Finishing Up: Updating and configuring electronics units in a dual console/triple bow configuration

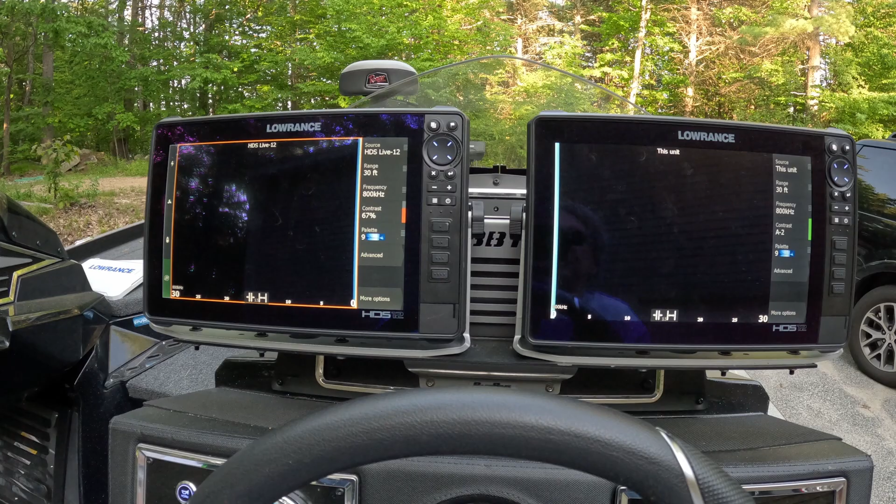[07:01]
once he gets to an area, he can turn the side scan option on by hitting button number four, which is this button right here.
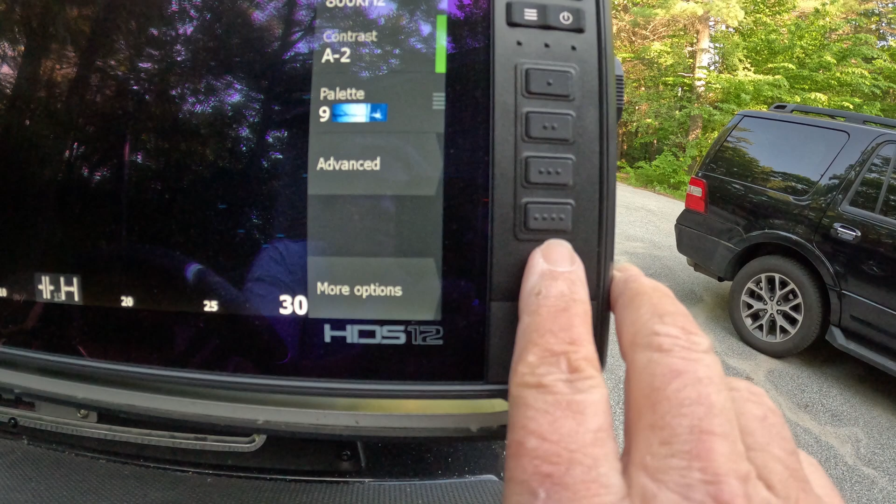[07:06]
If he wants to go back to running, he just pops the third button and the third button and he's all set.
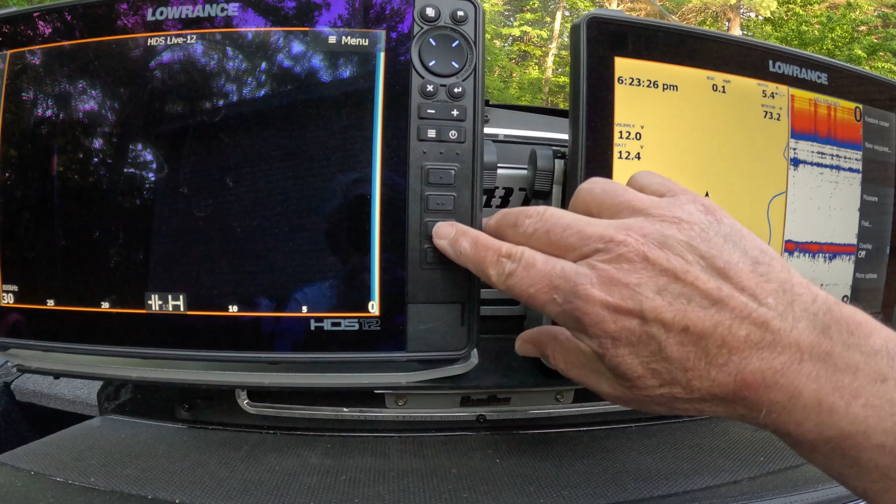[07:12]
So now everything's set up. So now I can go start running again. Again, we've got, I've got to still play around and adjust the screen settings over here.
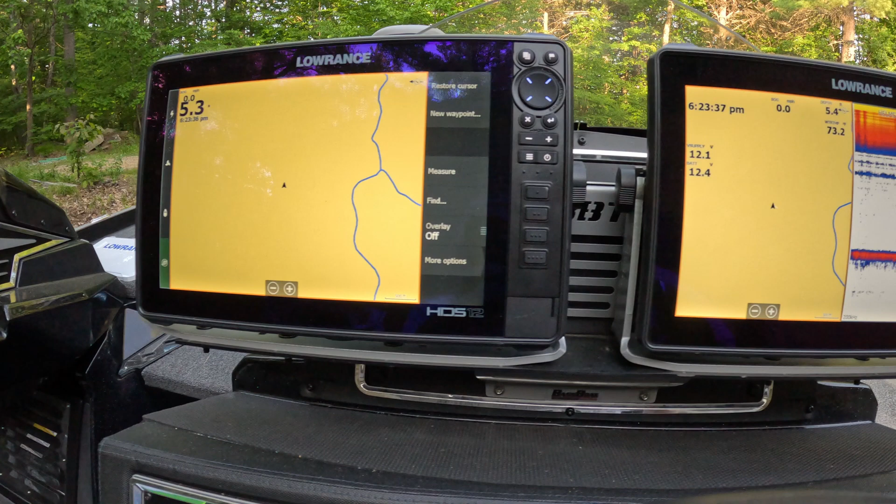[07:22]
But over on this unit here, we've got the, the time, speed over ground,
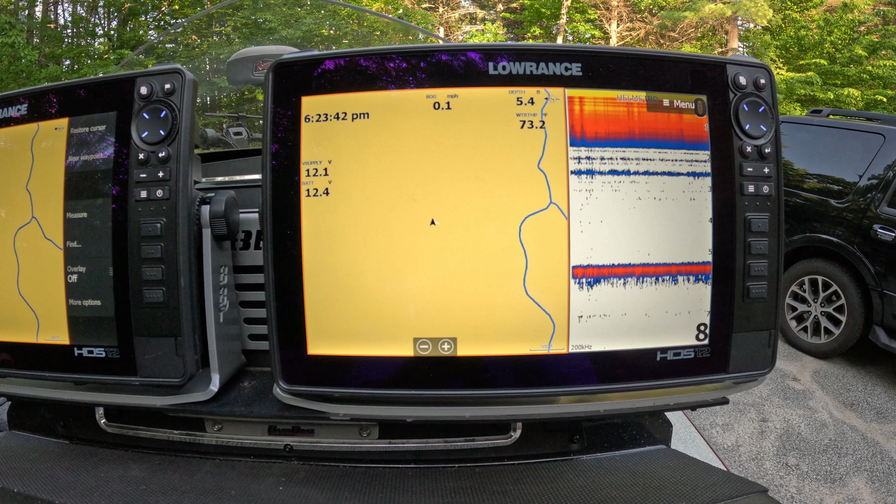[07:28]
On screen: speed 0.1 mph
this depth of water temperature, voltage supply, battery voltage. Okay.
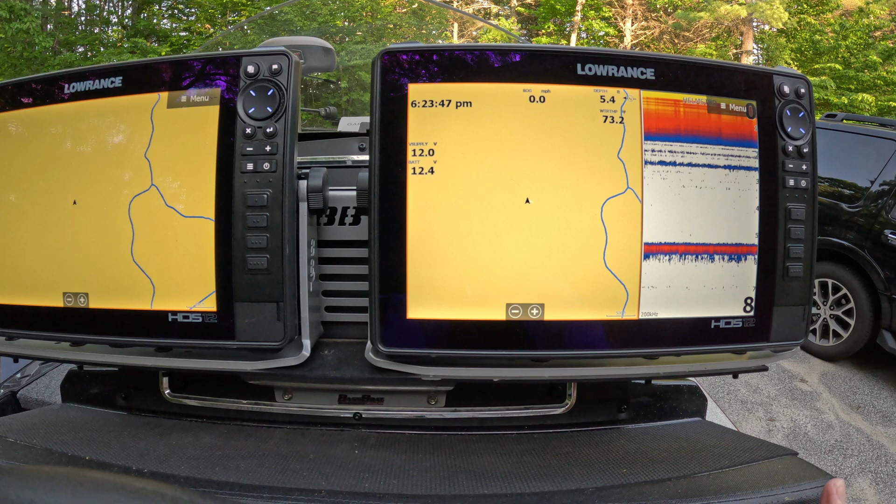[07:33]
There is on this boat, which is a Ranger 520R boat.
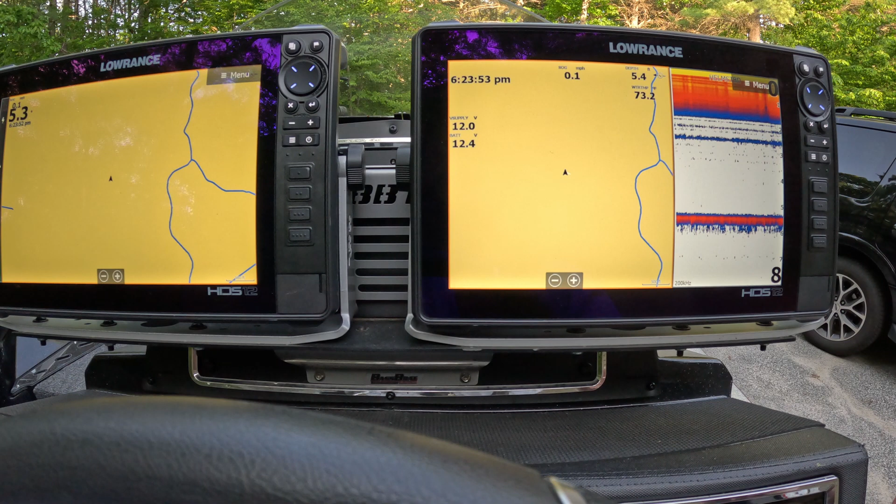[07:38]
On screen: speed 0.1 mph
There's a live well temperature sensor. Okay. So that live well sensor is actually shown up on the ride system.
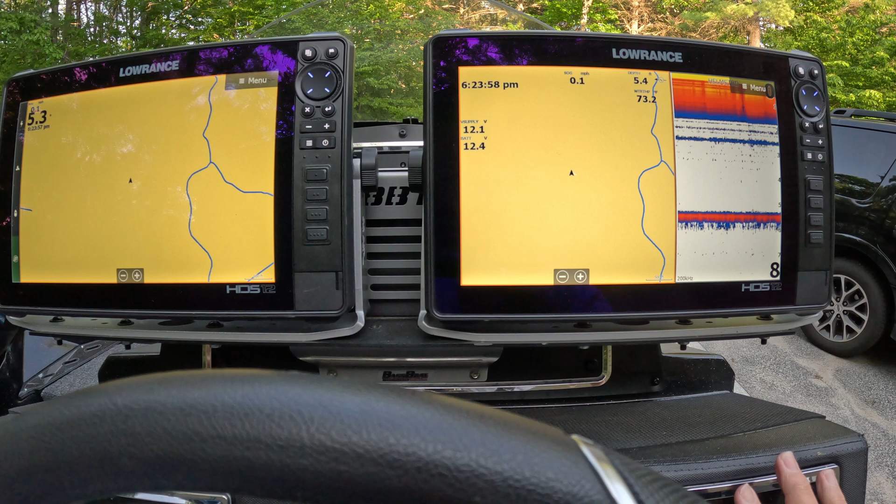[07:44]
Um, I've got it on my display.
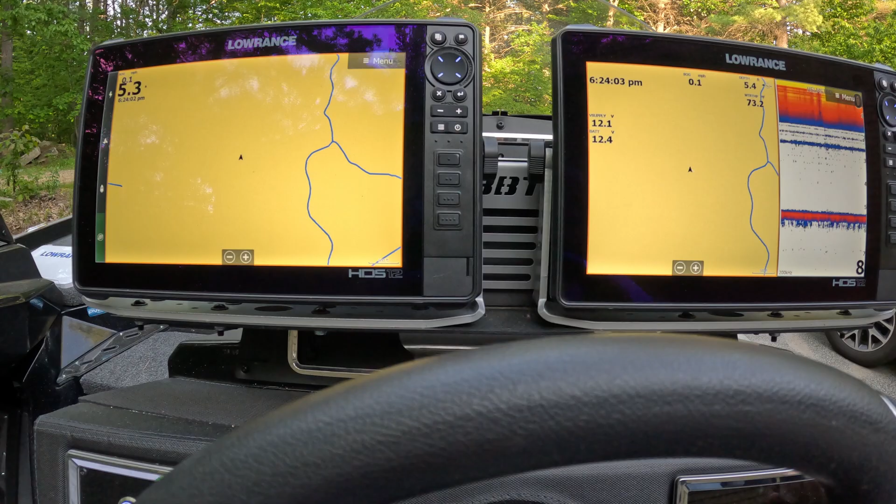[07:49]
So I've got, I can actually see that while I'm running, but on this one, we don't have that. So what I'm going to do is I'm going to change this setting over here.
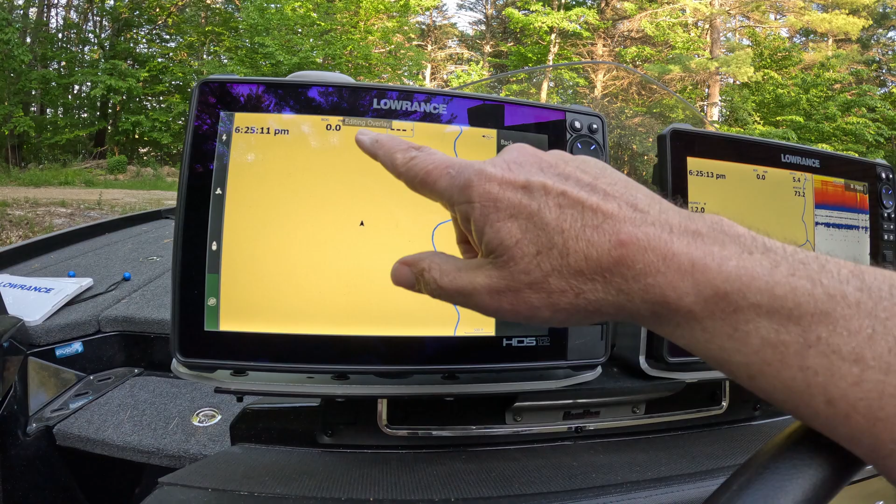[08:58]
The only thing I need to do is add time to the other screens and depth and things like that. So, but anyway, that's pretty much the way this boat is set up.